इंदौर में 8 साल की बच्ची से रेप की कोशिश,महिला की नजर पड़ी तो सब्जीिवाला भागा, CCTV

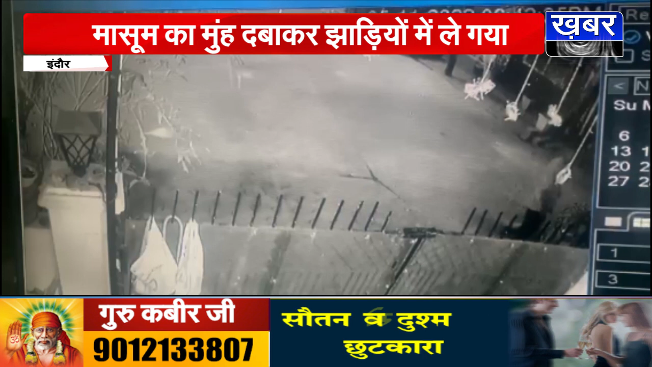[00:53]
آر اوپی کا سی سی ٹی وی ویڈیو بھی سامنے آیا ہے جس میں وہاں بچی کا مو دبا کر اسے لے جاتا ہوا صاف دکھائی دے رہا ہے